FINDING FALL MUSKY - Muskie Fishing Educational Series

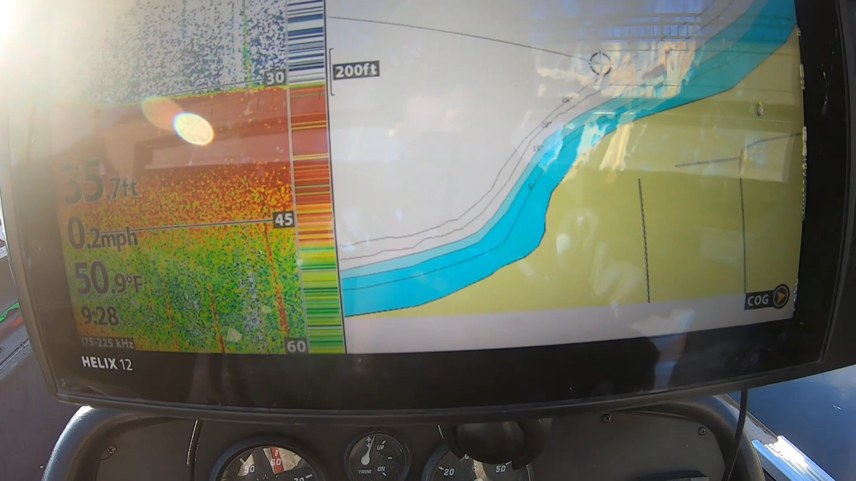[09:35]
On screen: water 50.9°F, speed 0.2 mph
If you can see right here, there's this deep edge right here.
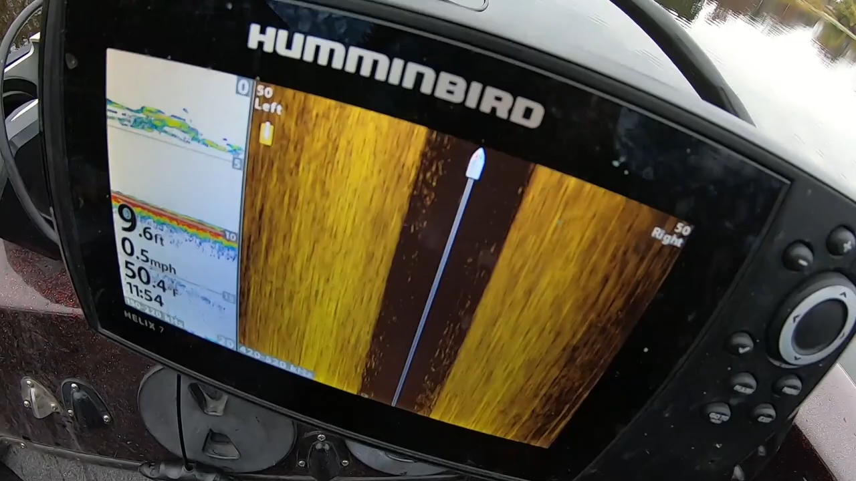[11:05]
On screen: depth 9.6 ft, water 50.4°F, speed 0.5 mph
Guys, look at all of that bait. You see that? That's all bait.
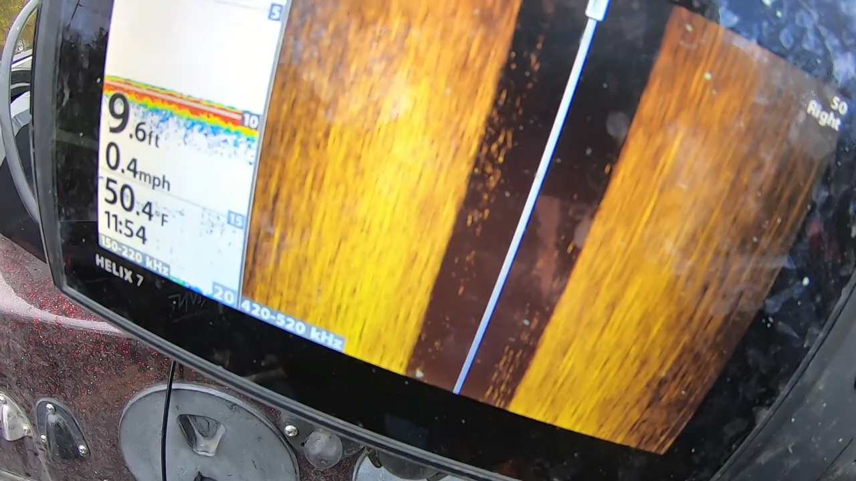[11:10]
On screen: depth 9.6 ft, water 50.4°F, speed 0.4 mph
If you can see it on side imaging, that's how you know there's a lot of bait. I don't know how there's not a muskie here though. There's so much bait.